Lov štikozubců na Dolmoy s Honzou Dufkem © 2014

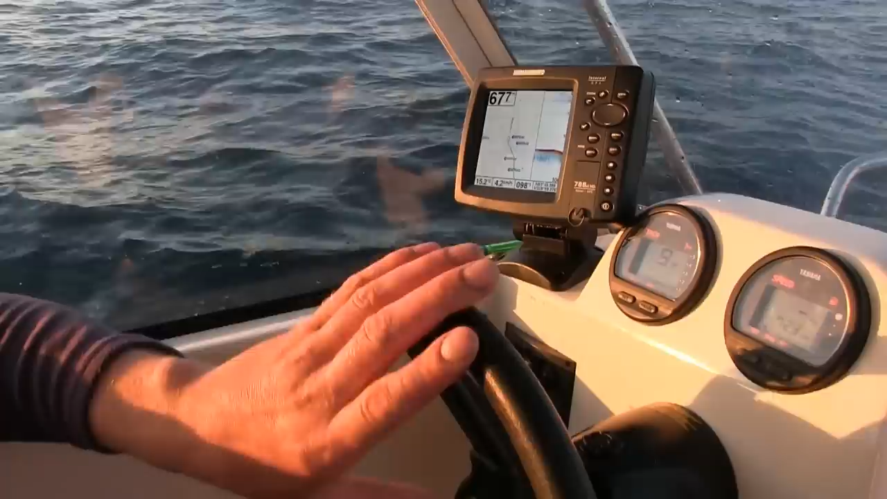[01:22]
Takže jdeme je hledat, tady na té GPS-ce vlastně vidím, kde se pohybuju.
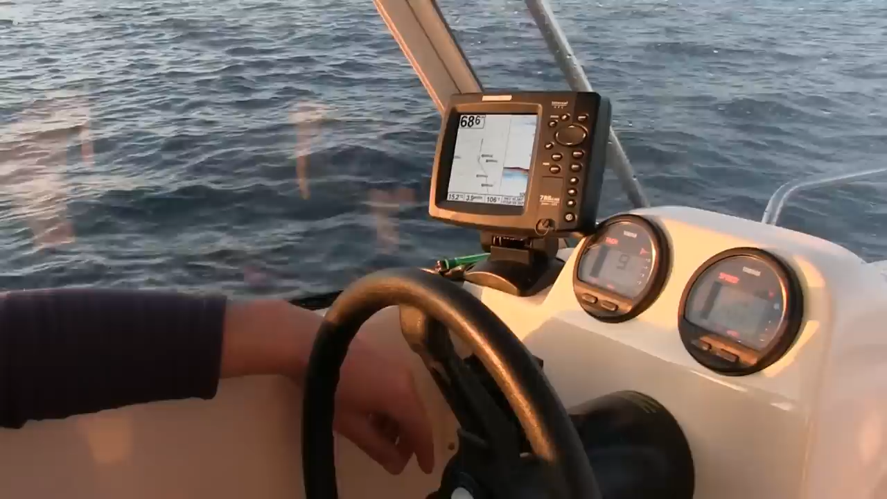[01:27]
A je to super, protože mám to rozdělený půl na půl, tady mám echo.
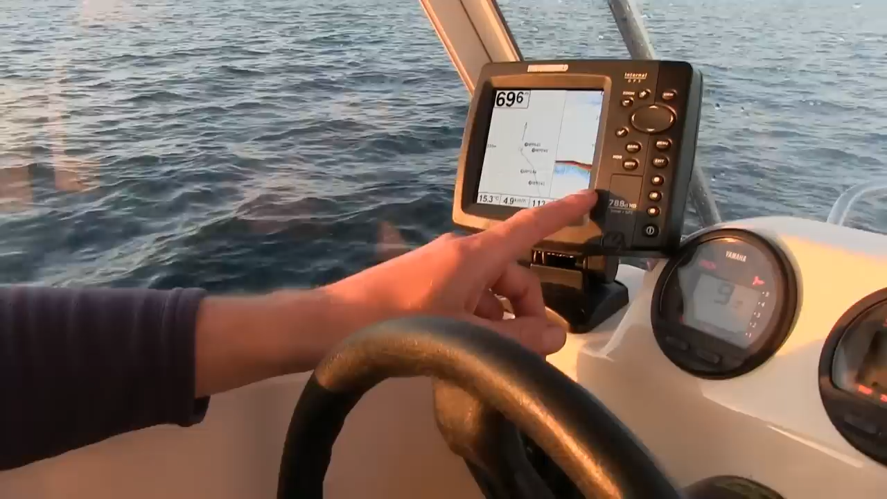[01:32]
Teď mi už jedou, tady dole. Už je vidím, že tam jsou, takže jsme tady dobře, určitě tam něco bude.
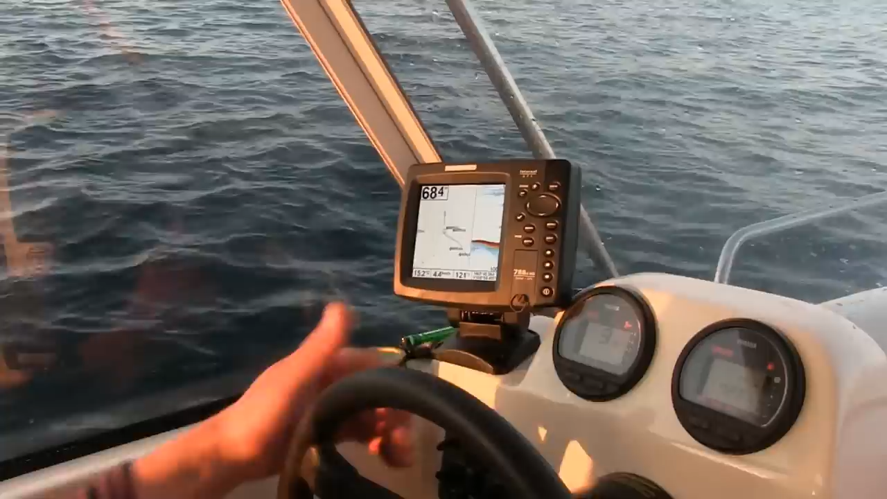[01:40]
Přepnu si to na ten, na plnou obrazovku, s tím. Mám tady štikáče dole, menší hejníčko.
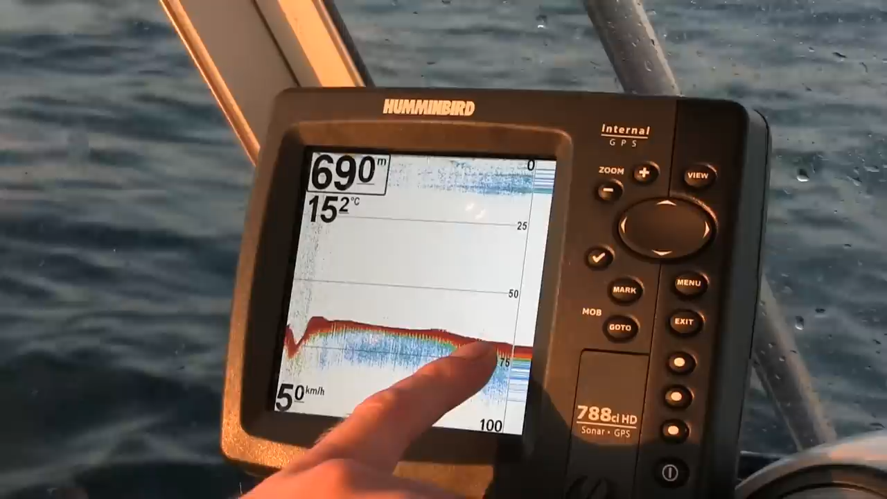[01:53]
Teď si to přepnu půl a půl, abych viděl, kam jedu.
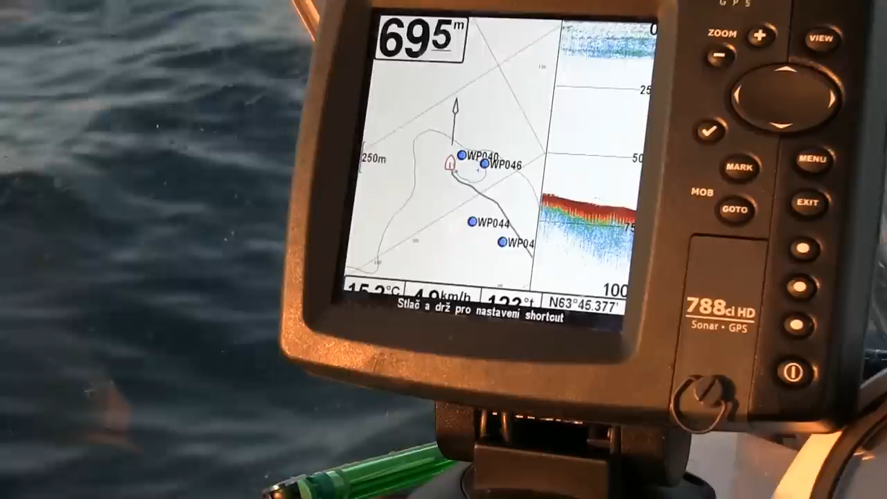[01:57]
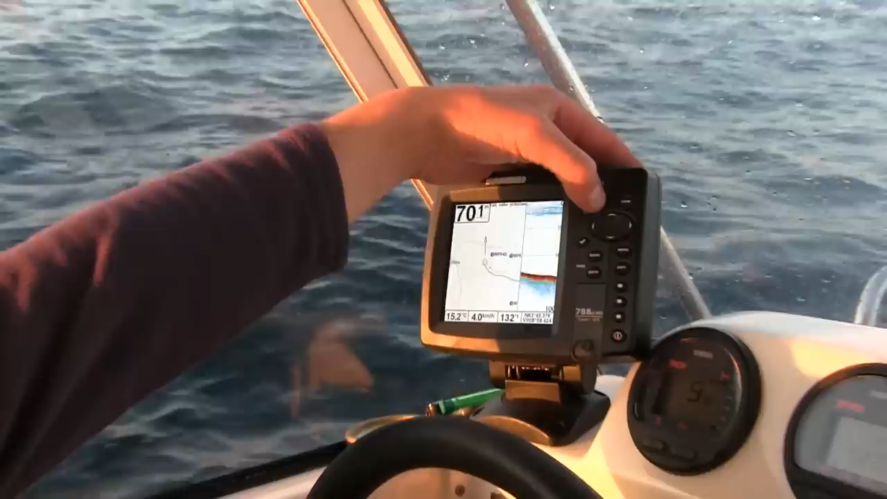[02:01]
Můžu si to takhle vyzumovat. Tady máme tu 37 kopec a brázdíme to takhle okolo.
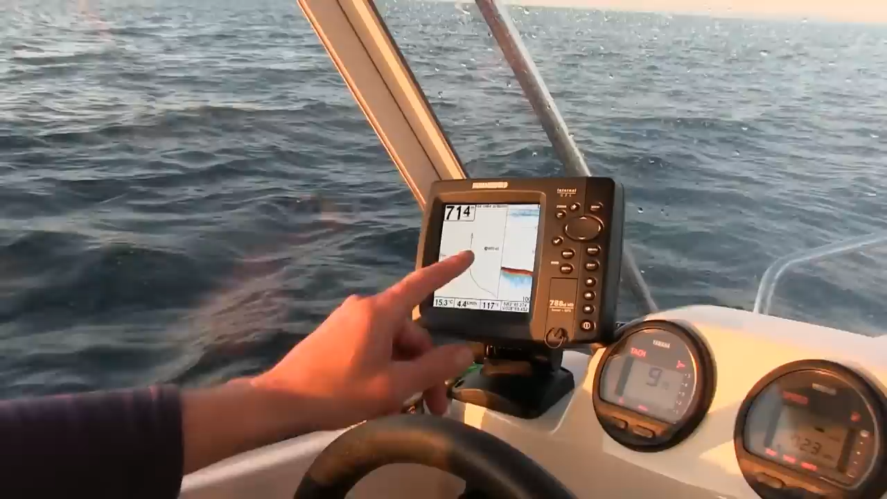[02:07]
Podíváme se sem nahoru.
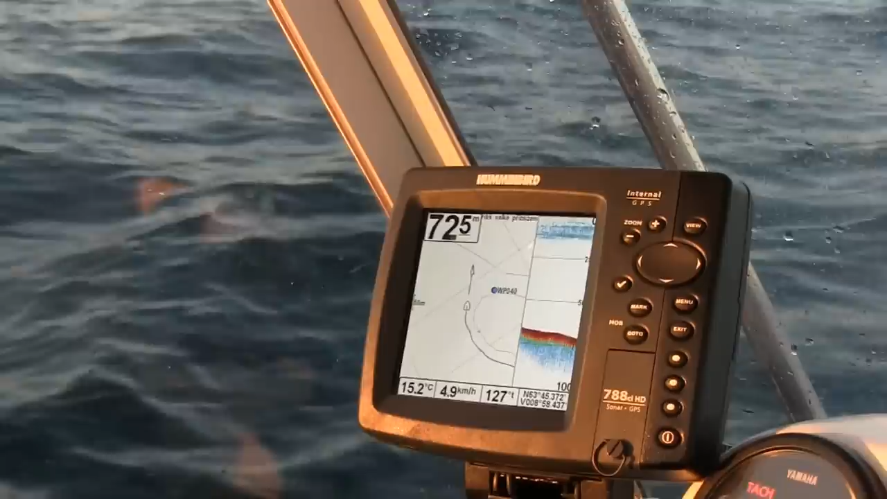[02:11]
On screen: water 15.2°C, speed 4.9 km/h
Dneska ty GPSky jsou super, protože vidím, kde se pohybuju. Nejezdím podle mapy, dřív jsme koukali doleva, doprava jsem tady, nejsem tady.
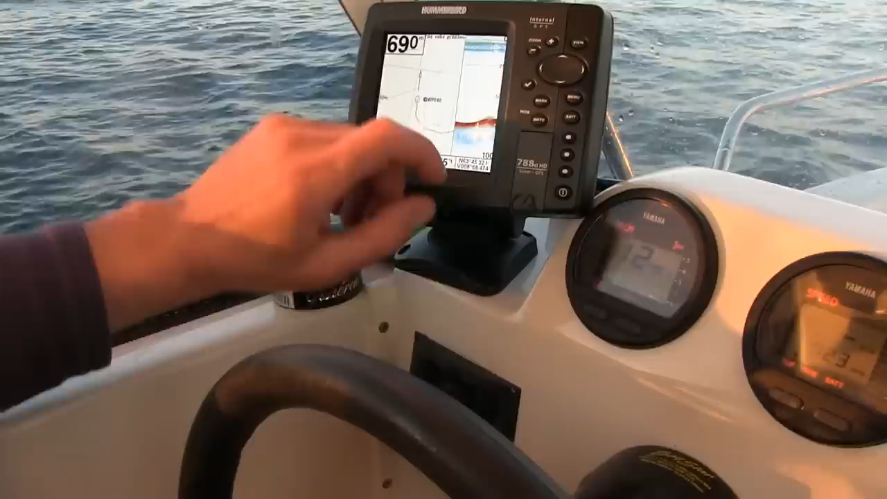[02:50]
Přesně tak, máme tady krásný tvrdý, takový polotvrdý dno. Ano. Je tady 68-69 metrů, máme to tady. A ten kopeček nad tím? A ten kopeček, tady byly nějaký rybky.
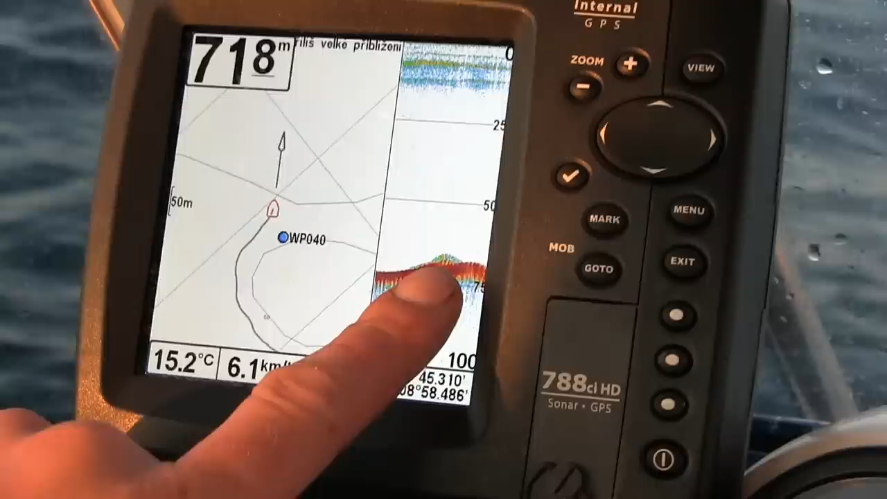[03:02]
On screen: water 15.2°C
Tady bylo nějaký hejníčko, ale včera jsme ty ryby měli okolo těch 50, 40 a 60 metrech.
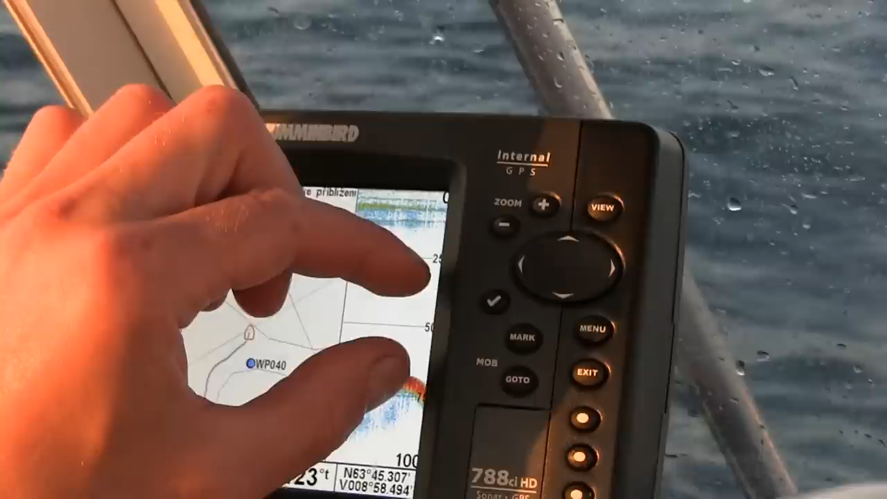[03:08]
Mm-hmm. Krásně vyskládaný.
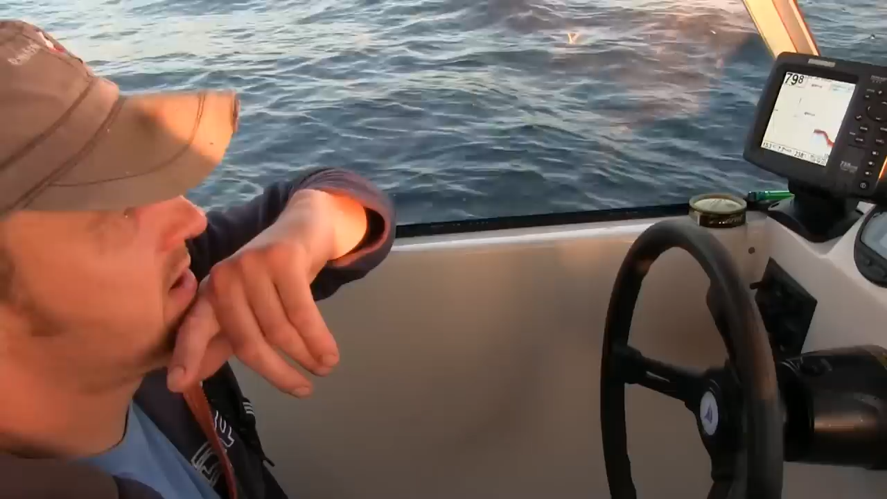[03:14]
Teď mi tam najížděj, to je vidět teď okolo těch 50 metrech.
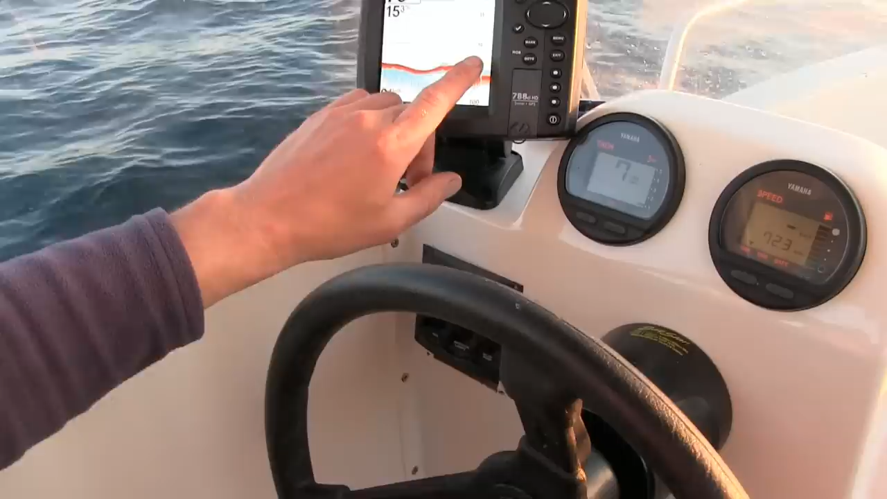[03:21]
Ano. Máme je tam. No, takže můžeme jít na ně? Vidíš to? Vidím, no. Krásný hejno štikáčů. Mm-hmm.
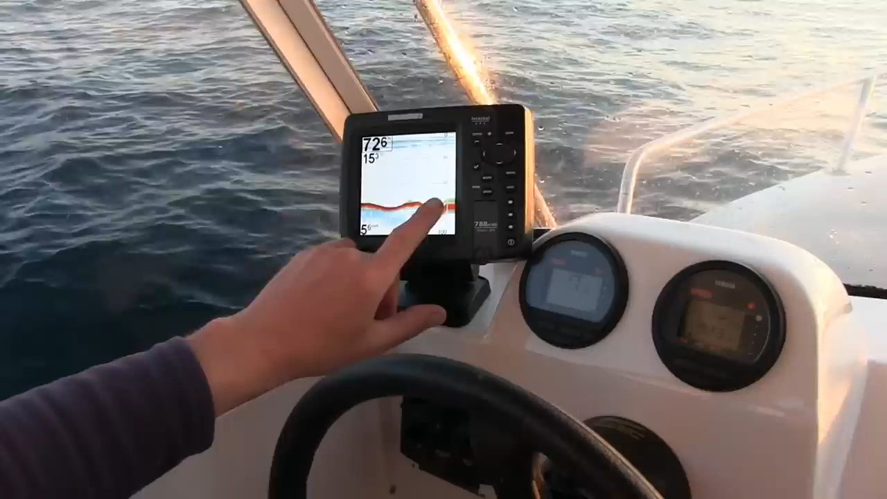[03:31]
Tady 72 metrů jsou naskládaný přesně na té hraně, jak to jsem to znamená, že máme teď pod lodí nebo v jakým úhlu? Máme je pod lodí.